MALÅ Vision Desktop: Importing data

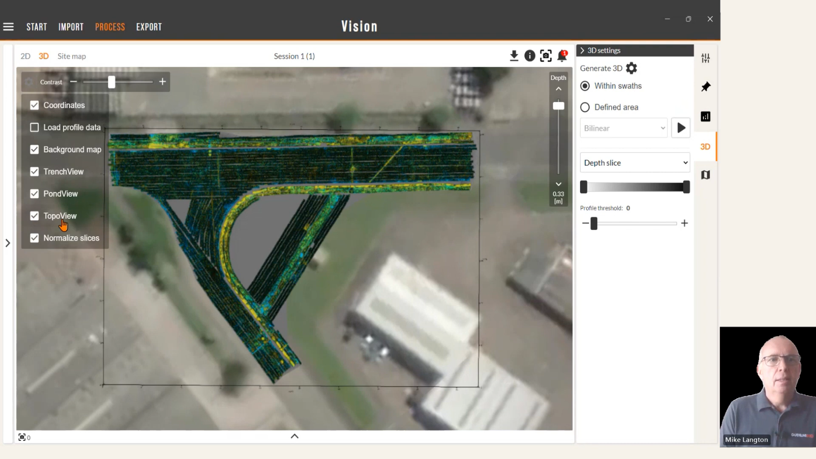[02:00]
I'm going to deselect the topo view and pond view for now, just to create the grayscales. You'll also see here that there's no interpolation between the swaths. That will be covered in the next video. So back to the filter list then. In the next video, we'll discuss the different filter options and parameters and how to apply these different filters.